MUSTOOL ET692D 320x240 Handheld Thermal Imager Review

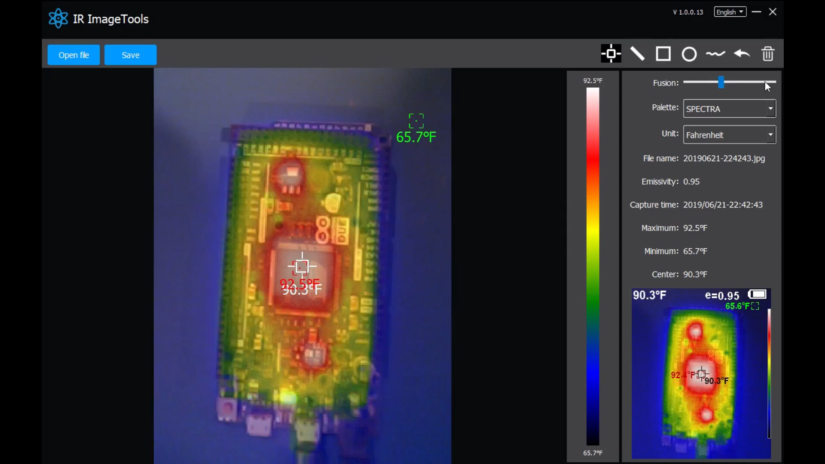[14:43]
On screen: scale top 92.5°F, scale bottom 65.7°F
picture you take is saved into two files one for the ir and the other for the visible spectrum and it is really not that convenient you can also do different temperature measurements with the software now the software is just an image analyzer tool and it does not require connectivity to the device obviously the format of the image is specific to the et692d i'm going to show you a few more thermal images i have captured and in the
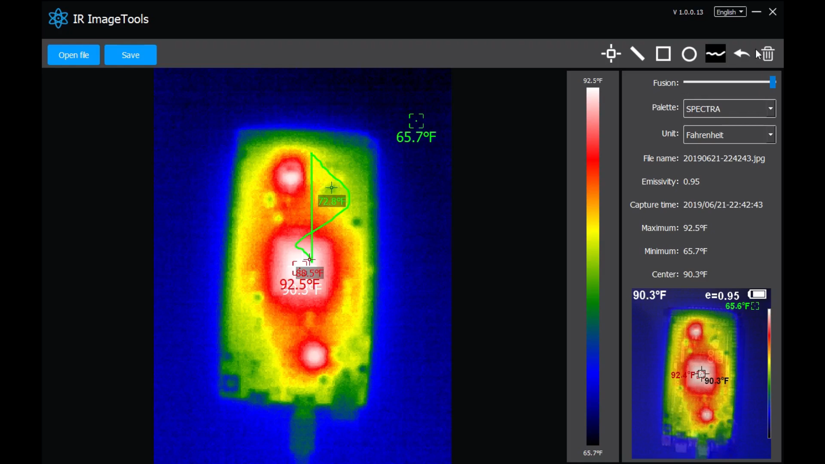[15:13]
On screen: max 92.5°F, min 65.7°F, scale top 92.5°F, scale bottom 65.7°F
meantime i will share with you my thoughts of this must tool et692d thermal imager i really like the physical design of this thermal imager
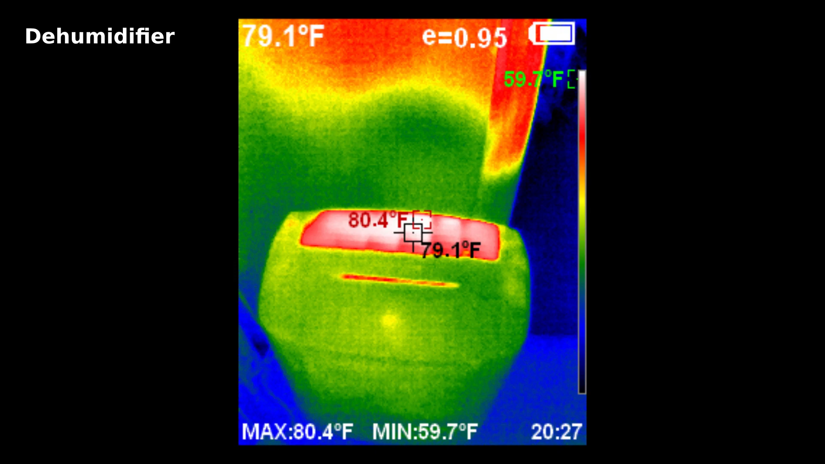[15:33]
On screen: spot 79.1°F, max 80.4°F, min 59.7°F
targeted market segment i certainly wish other companies take notice of this
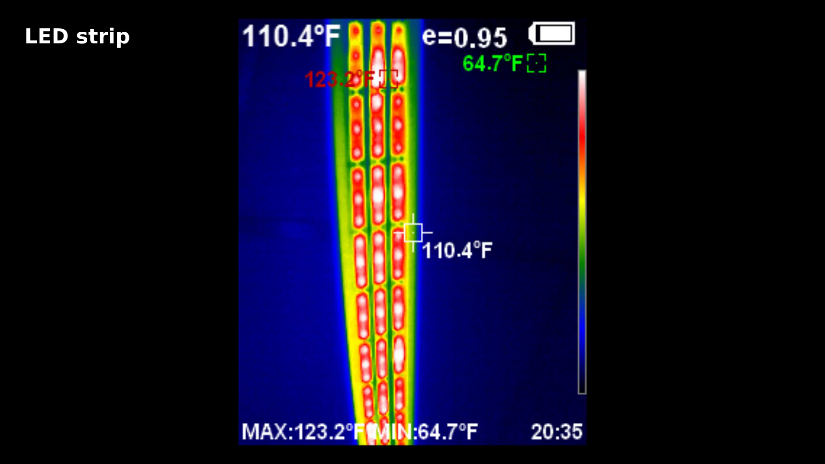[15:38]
On screen: spot 110.4°F, min 64.7°F
the thermal image quality though could be better for a 320
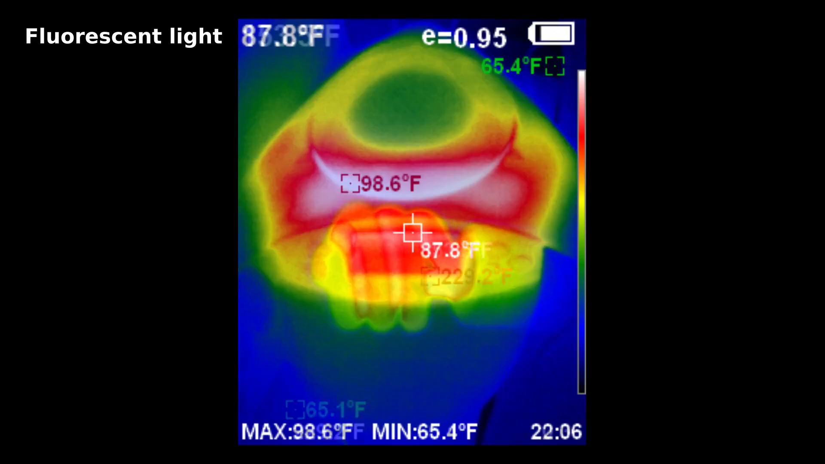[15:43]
On screen: spot 87.8°F, max 98.6°F, min 65.4°F
by 240 thermal imager and i'm sure this is largely due to the
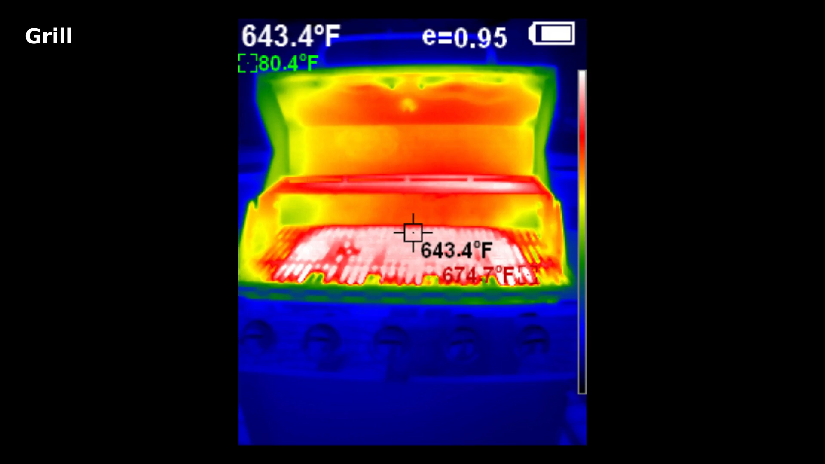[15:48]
On screen: spot 643.4°F, max 674.7°F
thermal image module used inside some claims that they're using
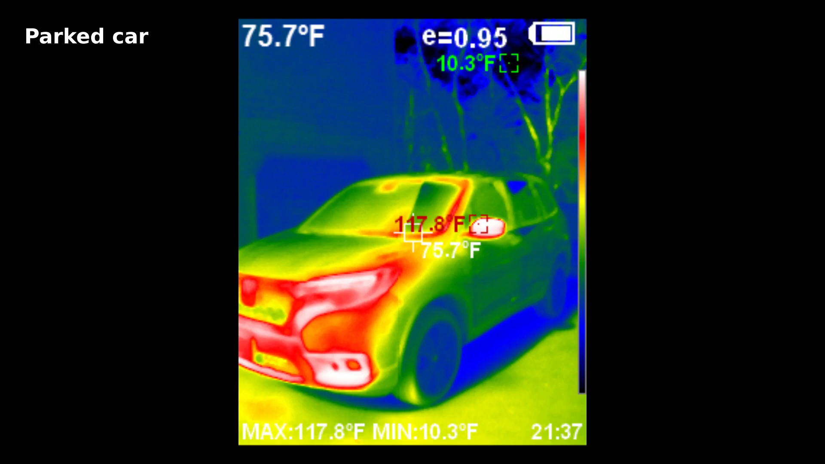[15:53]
On screen: spot 75.7°F, max 117.8°F, min 10.3°F
the mosaic core 320 by 240 lens module from seek thermal
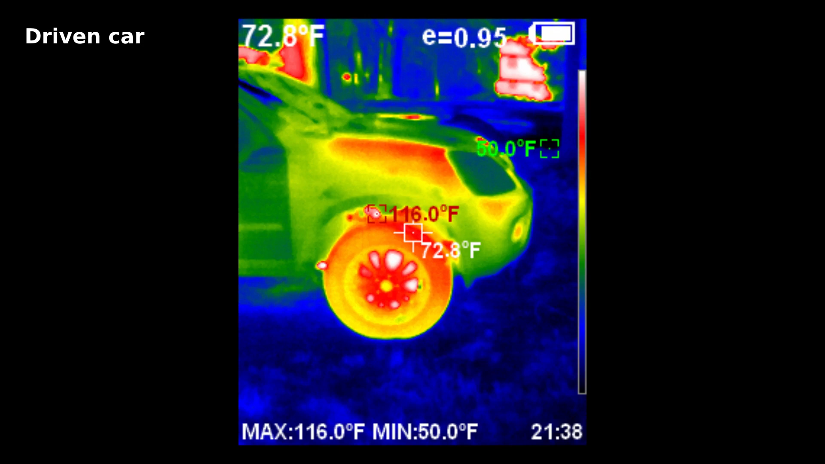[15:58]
On screen: spot 72.8°F, max 116.0°F, min 50.0°F
but i don't know that for sure for its intended use though it certainly does